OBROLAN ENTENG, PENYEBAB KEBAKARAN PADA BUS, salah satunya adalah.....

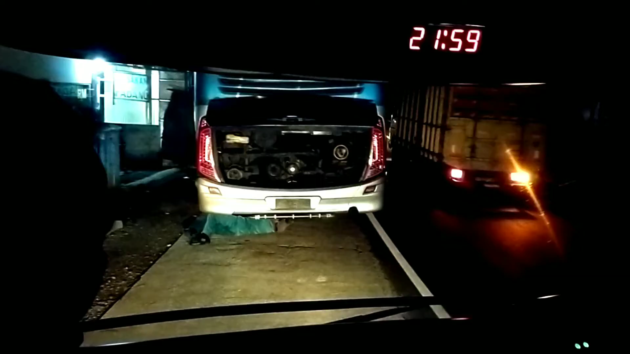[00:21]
Jelas. Itu kenal buat bocor? Iya, kayak ya kayak kemungkinan ya. Karena kabel dari kenal.
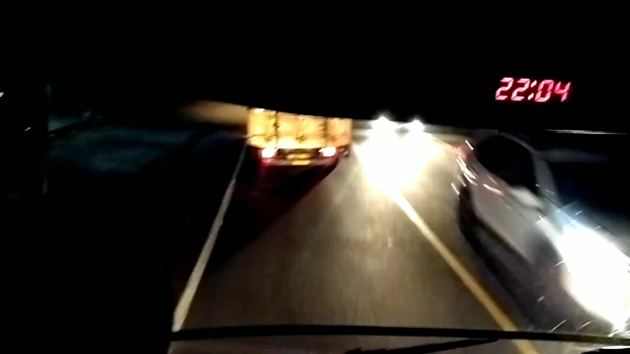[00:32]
Kabelnya si kabel setrum. Kabel bawah. Terus konslet kena body.